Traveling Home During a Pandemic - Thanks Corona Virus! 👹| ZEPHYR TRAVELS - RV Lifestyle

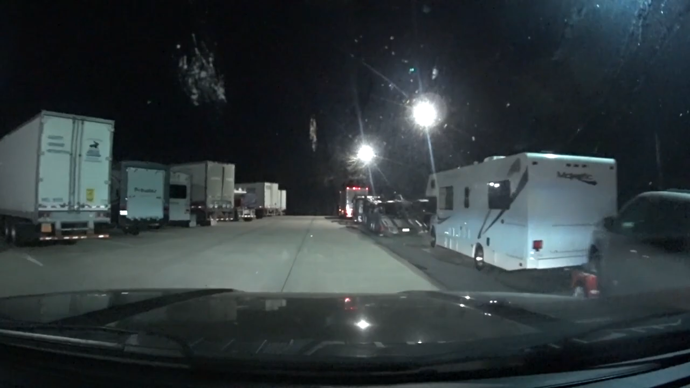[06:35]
well we made it to our stop for the night we're in a rest area just
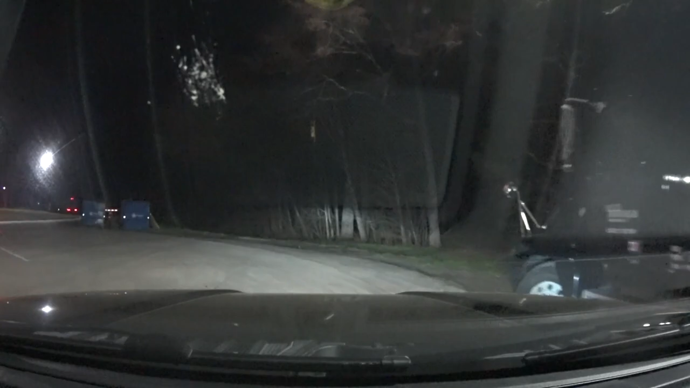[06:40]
south of Charlotte I 77 good